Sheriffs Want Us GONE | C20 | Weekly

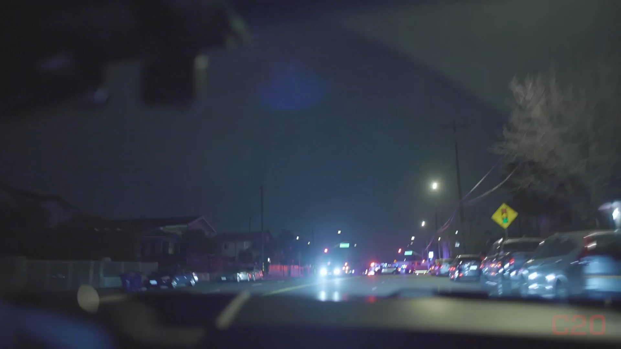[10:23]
unbelievable. What do we think? This side or the other side? There's like 50 people over here.